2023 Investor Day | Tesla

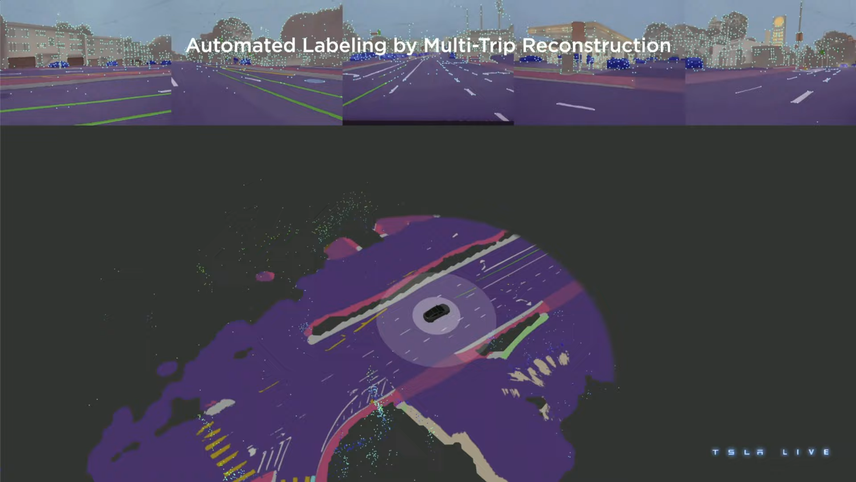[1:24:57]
This is where Tesla has a unique advantage because it can tap into the fleet to access the exact data that can fix the problems. But raw data is not sufficient. In order to train these networks, you need labeled data. You need labels to supervise the networks. And if you only depended on the human labelers, this data would be too tiny to train these large multi-camera video modules.
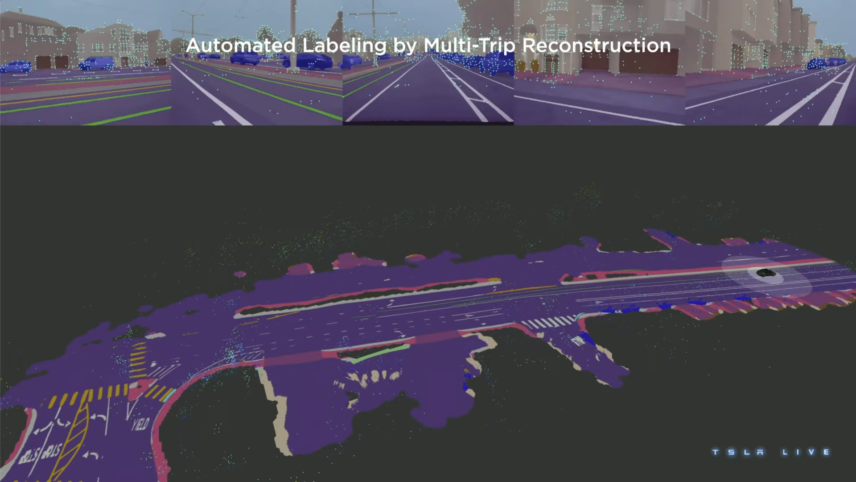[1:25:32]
We need lots and lots of data to train these networks. Hence, we have built a sophisticated auto-labeling pipeline that collects data from the fleet, runs computational algorithms in our data center, and then produces the labels to train these networks. Here, you are seeing a 3D reconstruction that is happening by collecting various clips from different cars in the fleet and assembling them,
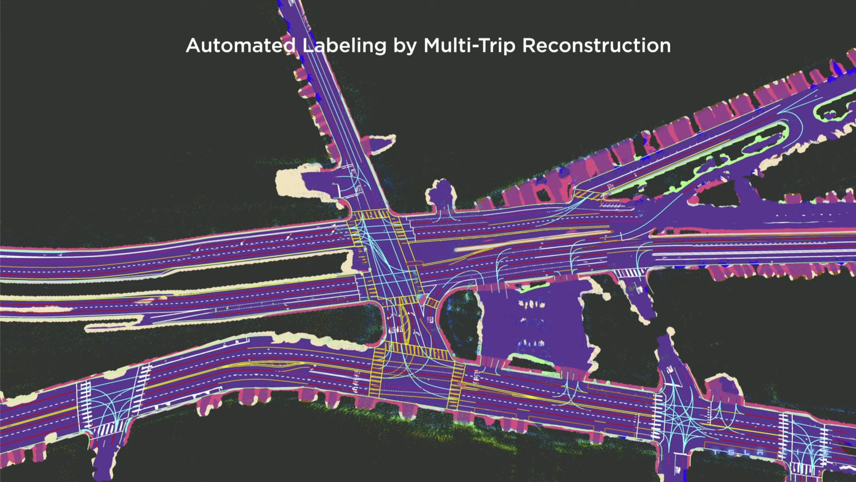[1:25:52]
all of them together, into a single unified representation of the world around the car.
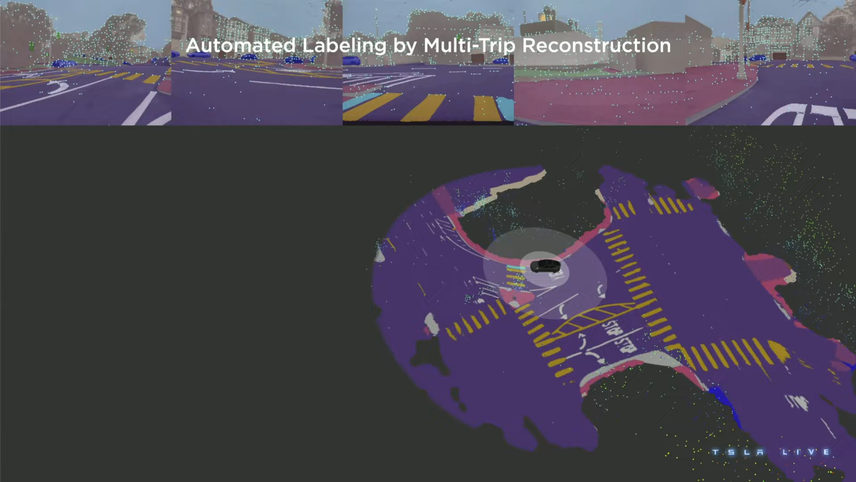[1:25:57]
You can see all the lanes, the road boundaries, curb, crosswalks,
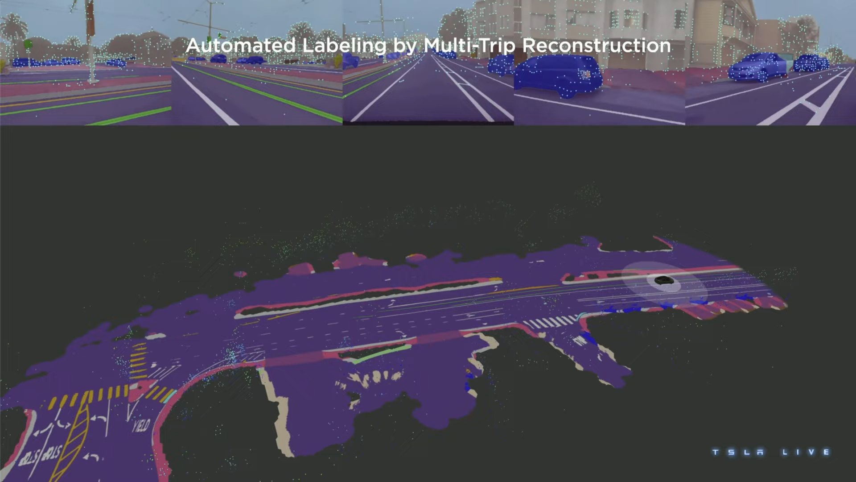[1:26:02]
even the text on the road being accurately reconstructed by these algorithms. We don't have to stop at this kind of reconstruction.